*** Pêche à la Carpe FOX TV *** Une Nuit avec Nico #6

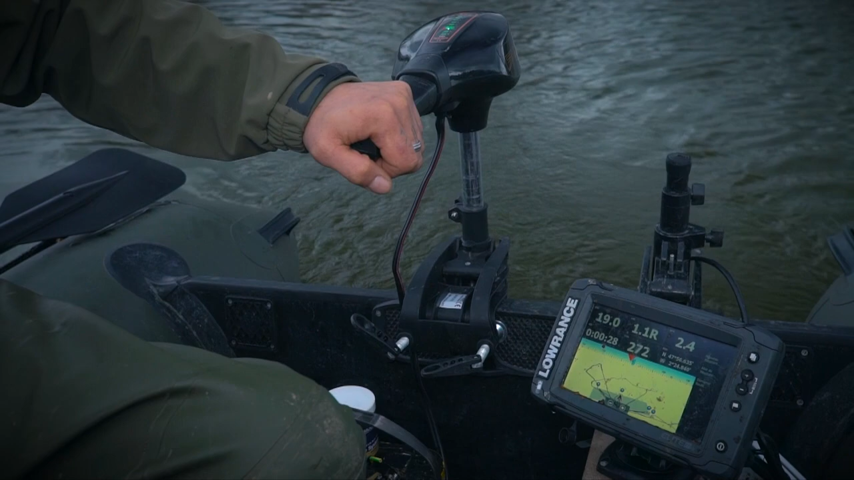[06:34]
Donc là, je viens d'arriver sur mon spot. Donc on est vraiment sur la fin de la pente avant d'arriver à 3 mètres. On a 2,80.